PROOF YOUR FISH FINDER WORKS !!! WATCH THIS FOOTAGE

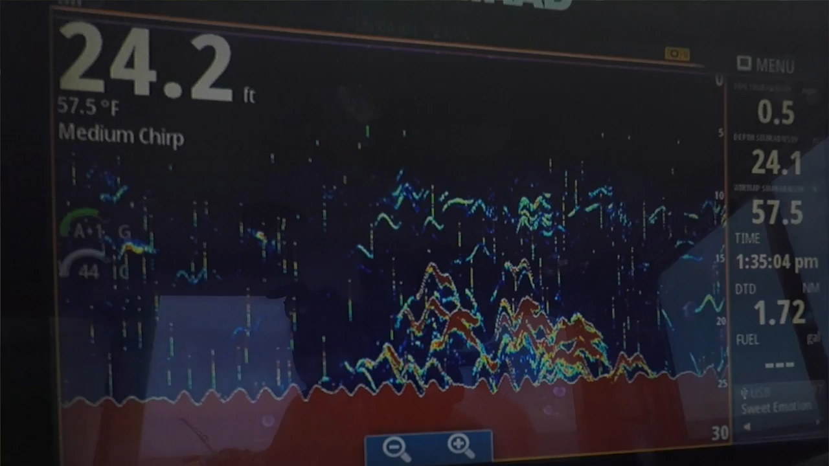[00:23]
On screen: depth 24.2 ft, water 57.5°F
how they look below, how you can differentiate big fish to small fish,
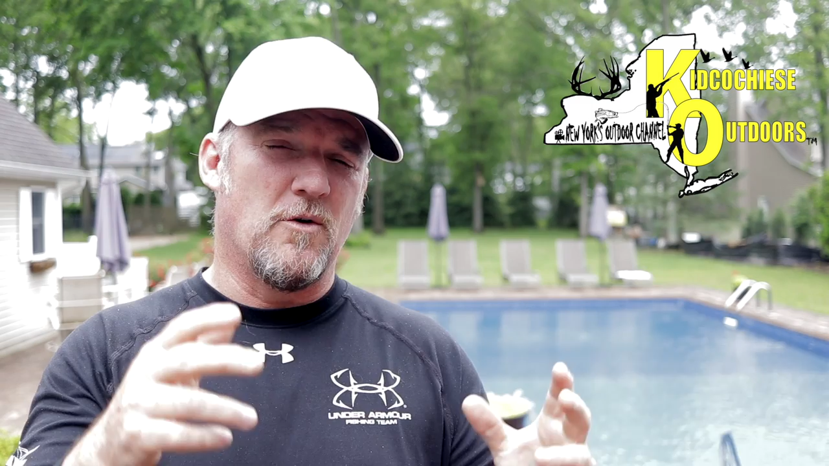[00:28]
and also how these fish now seek refuge in the low part of the water column where the current is ripping high and they're staying low in the structure where they can get a little break in the action with that current, and when they come up and they'll start to feed on fish, all right?
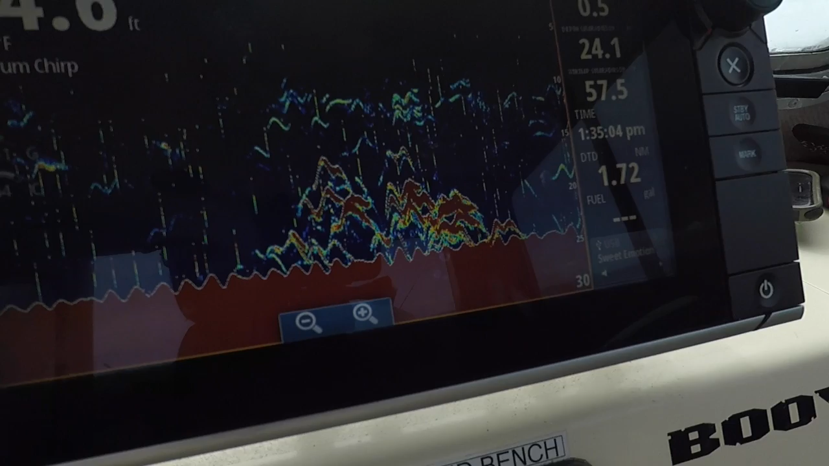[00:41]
It's tough, I've been explaining this for years, how it works, but now I kind of capture it on film where you can kind of see how these fish are behaving in the lowest portion of the water column, all right? So something to watch, Kid Coach East Outdoors.
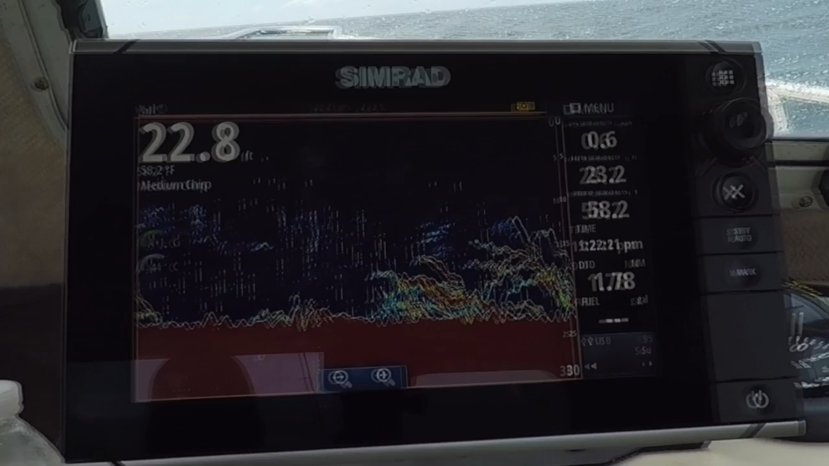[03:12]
On screen: depth 22.8 ft, water 58.2°F
And that's merely a fish coming up and down in the water column, all right?
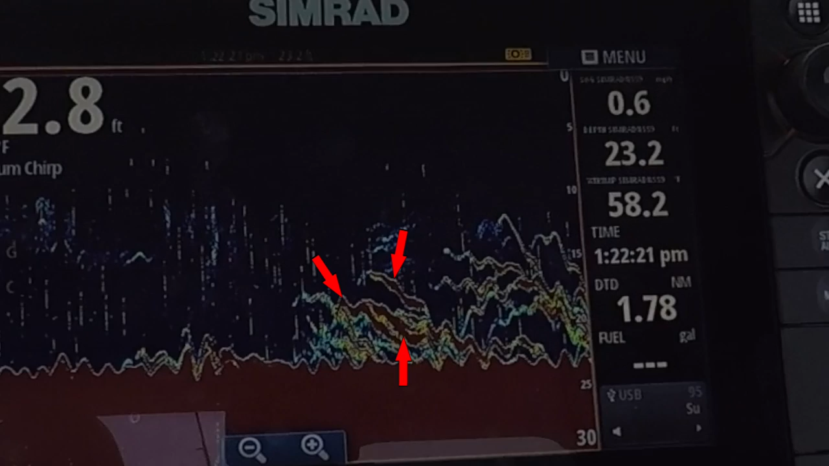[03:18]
On screen: depth 23.2 ft, speed 0.6 mph
So that's what he's doing, he's coming up, grabbing bait, and you'll see him shoot down. Usually returns are boomerangs like that.
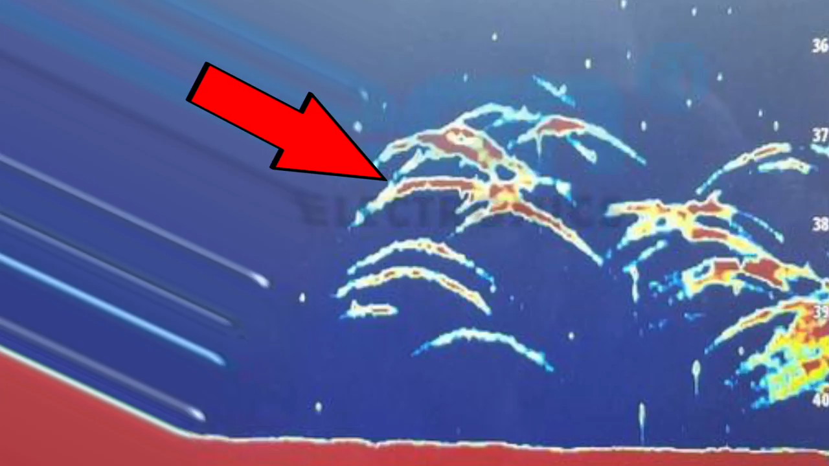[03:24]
And what happens with the boomerang, how the boomerang is formed is when the fish comes into the cone of the SIMRAD, it could be any machine,
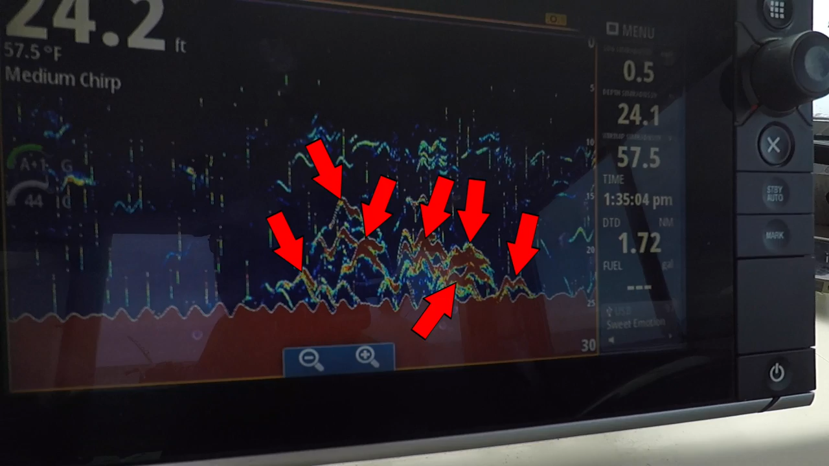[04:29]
On screen: water 57.5°F
So that as the one signal goes up, the other one's already hitting that fish and it's giving it a very good return. It's called target separation.